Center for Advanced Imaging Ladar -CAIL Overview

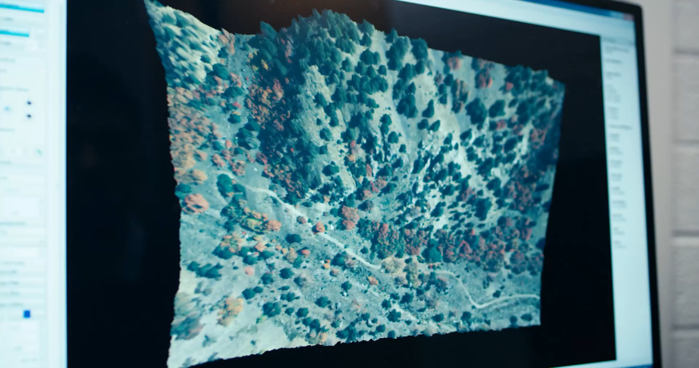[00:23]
We can then texture those points with a camera image and create a three-dimensional picture.